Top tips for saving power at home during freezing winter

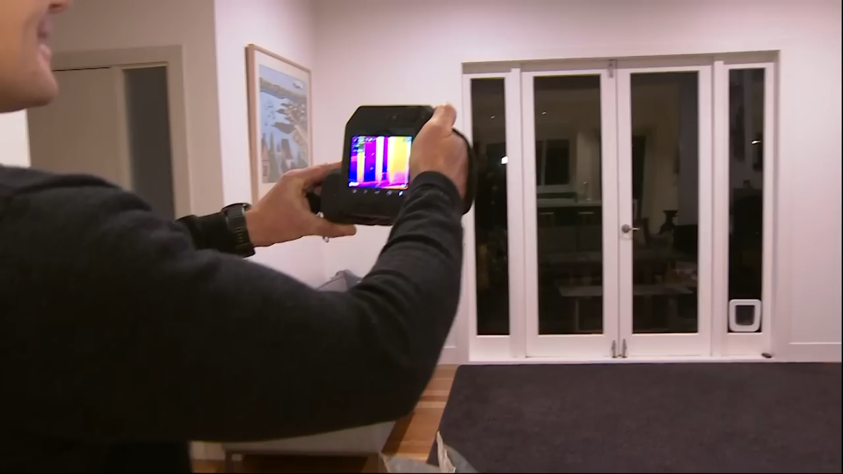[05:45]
And, yeah, hopefully you can see, well, I'll show you, we've got the heat pump up here.
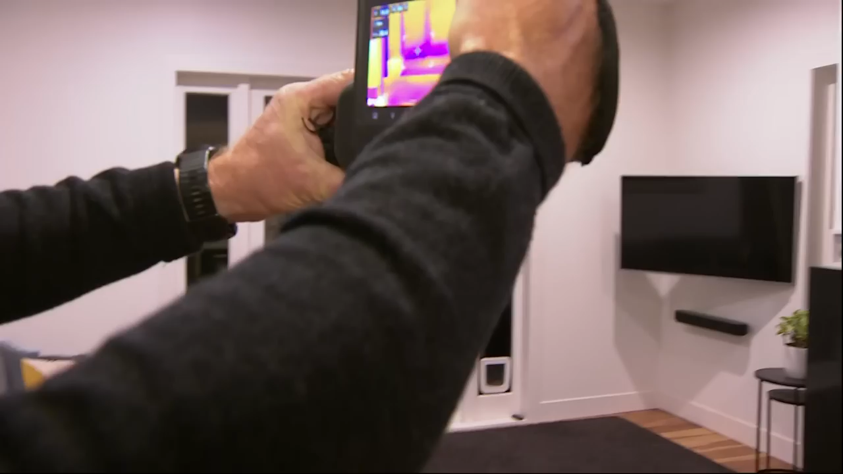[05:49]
What's it actually showing us, Andy?
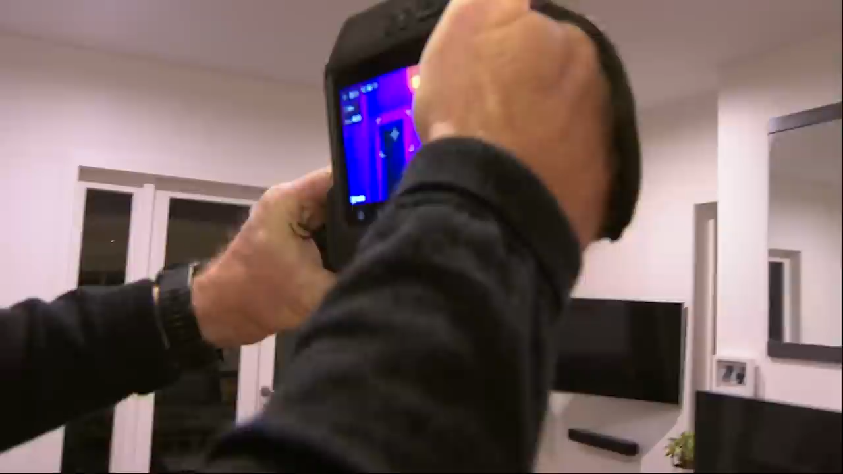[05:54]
So where you've got the, where you've got the darker areas here is where it's essentially where the surface is very cold.
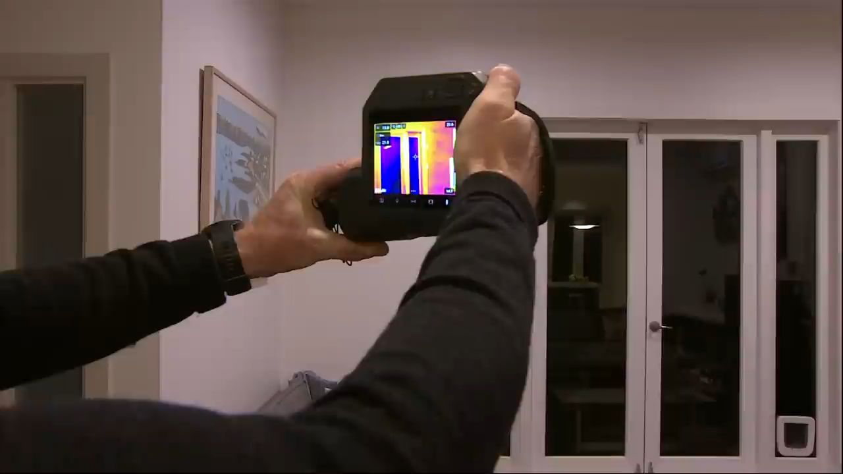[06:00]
And you can see that.
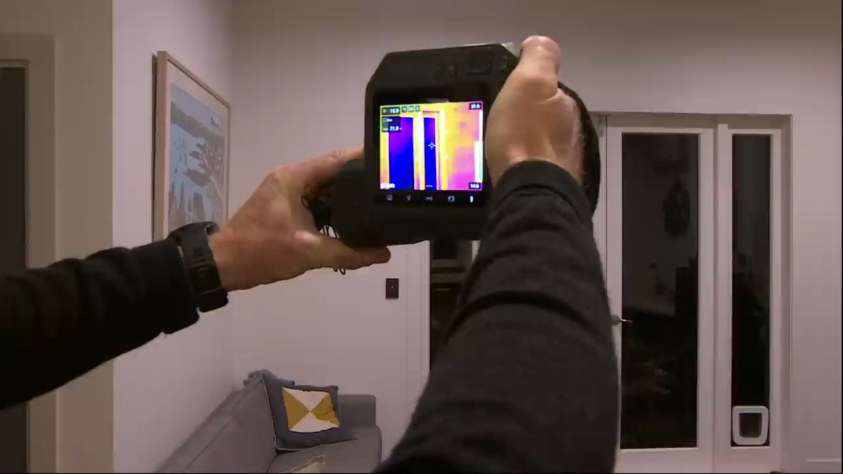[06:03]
So you're talking about that pink, well, it looks pink on our screen. Pink, blue. Oh, OK. The dark, whatever the darker, yeah.
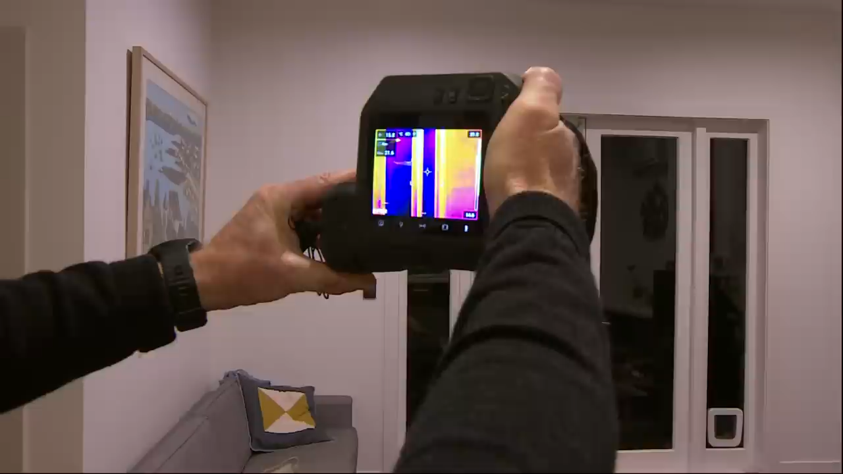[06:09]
The pink, purple, kind of darker blue type colour that you can see on there.
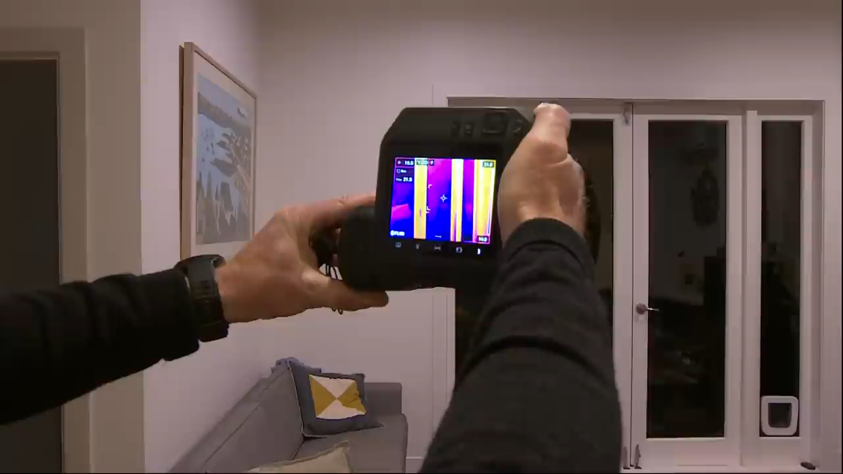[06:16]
So that's just having a look at the glass and just how much heat has been lost there. But we've also, we look down the bottom there as well, where we've got a little bit of an air gap.
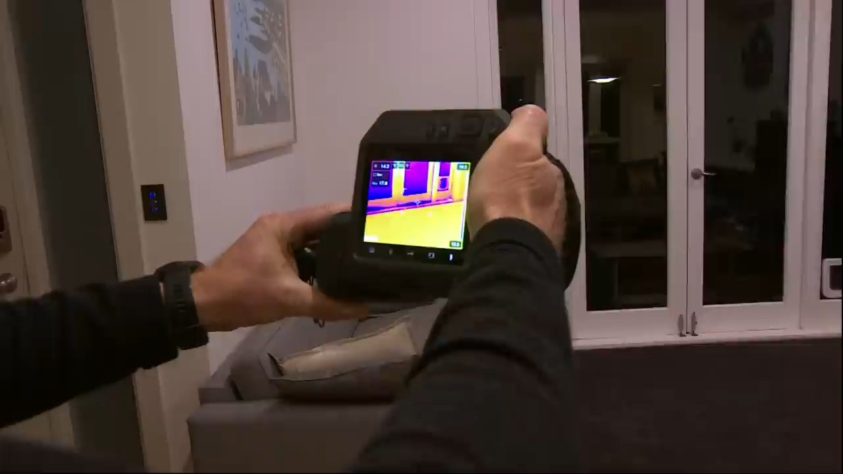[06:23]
And that's basically where there's air infiltration coming in. So that's also having a bit of an impact as well.
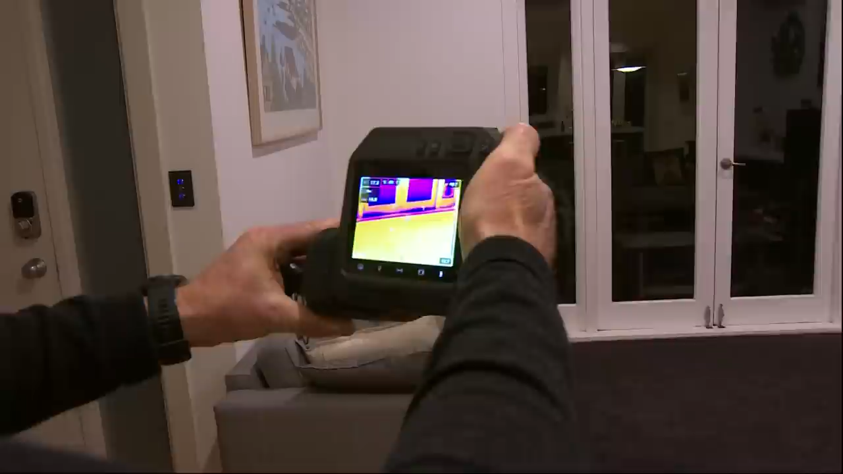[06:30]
And then we've got another door over here. Might be a little harder to see. Do you know the old doorstoppers, the old snakes, throwing a couple of those down the bottom? Even a towel.
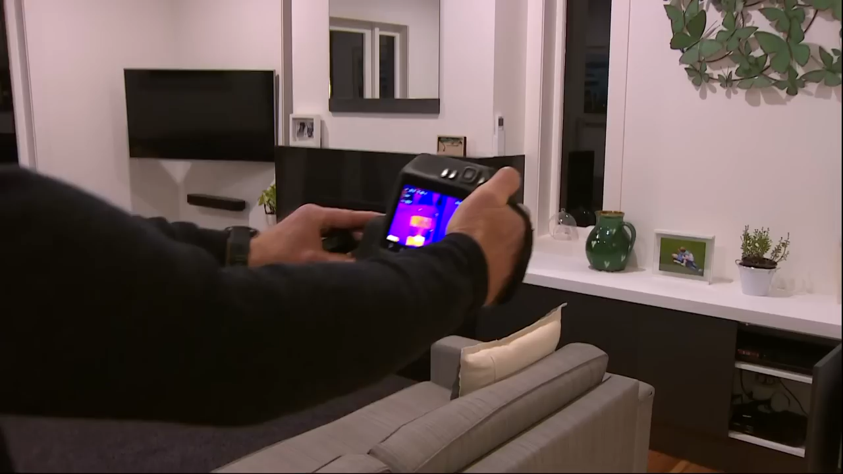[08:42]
So the AV cabinet, which a lot of people have,
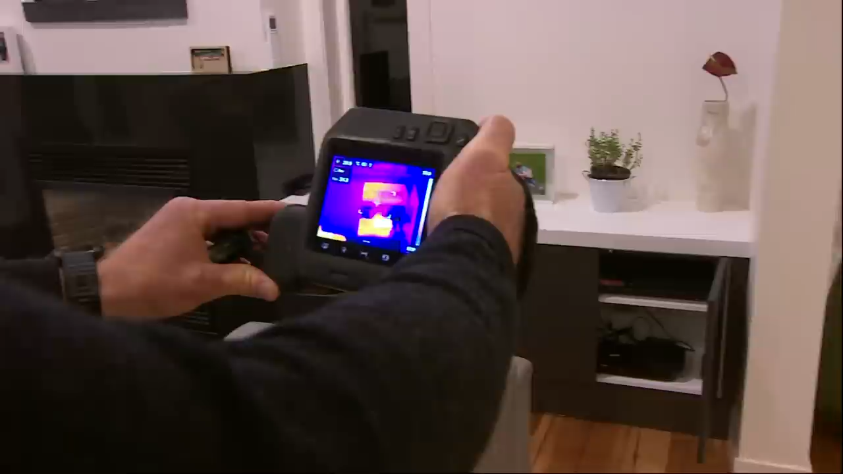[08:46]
you can see, you can probably see the, this time we're looking at the stuff that's hot, and there's a couple of set boxes and stuff in there.